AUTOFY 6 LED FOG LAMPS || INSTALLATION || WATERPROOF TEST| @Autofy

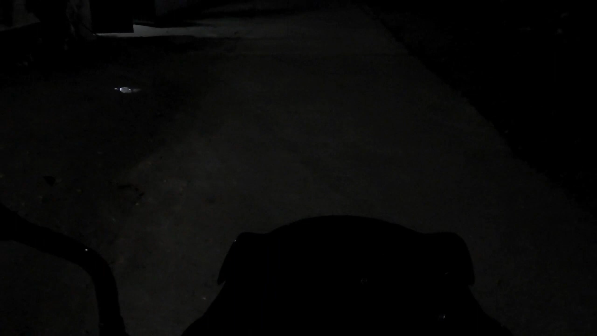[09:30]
का टेस्ट करेंगे और रात में देखेंगे तो पहले मैं लो बीम चालू कर ही अभी लोगी चालो कर दिये मैंने और
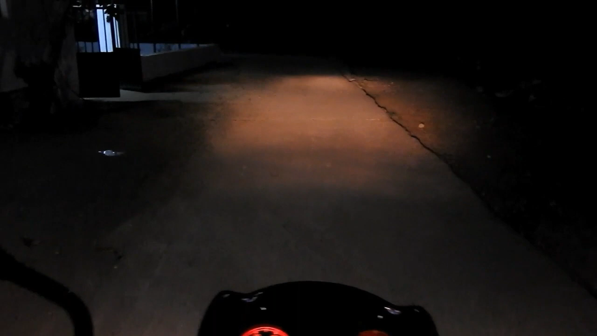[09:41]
अभी हाइब देख लीजे अभी हाइबंगे हम फाग्लेंप्स अन जो है
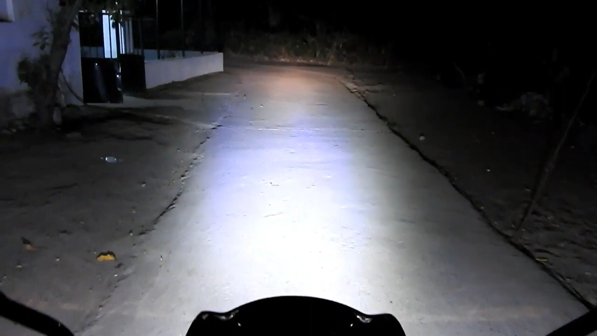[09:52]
पूरा जो पूरा रोड रोड है अब आपके